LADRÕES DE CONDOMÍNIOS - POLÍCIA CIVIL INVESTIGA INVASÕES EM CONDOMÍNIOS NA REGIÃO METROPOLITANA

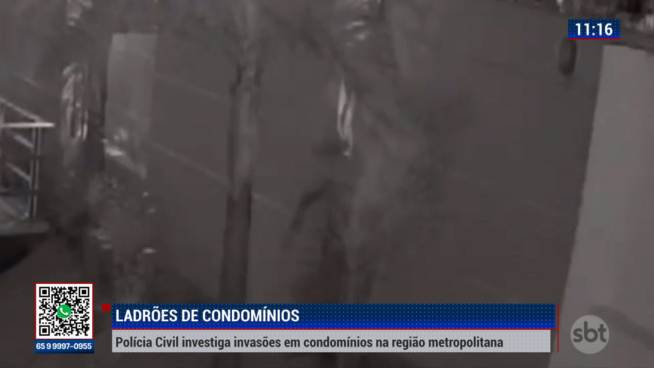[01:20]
No bairro vizinho, no baú, mais um flagrante. O criminoso entra por uma brecha no muro. Em segundos, ele sai pelo mesmo lugar que entrou, com uma bicicleta.